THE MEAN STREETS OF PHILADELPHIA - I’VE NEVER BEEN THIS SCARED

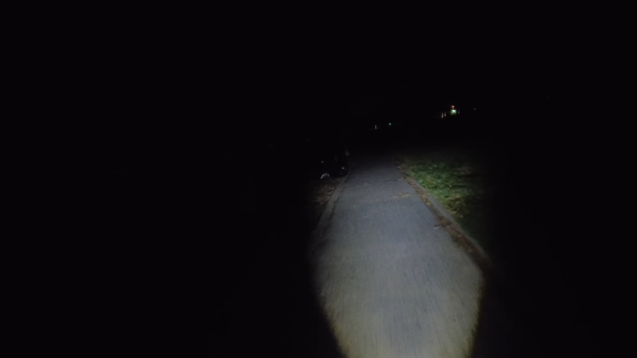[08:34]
either in the united states or in the world fucking scared i i am terrified right now this is you know let's kick this fucker in high gear oh no let the lights off god damn it now we're dead oh no and these trees are old and the estate oh oh i should have i should have paid oh where am i oh it ends oh it ends oh i'm not being chased why am i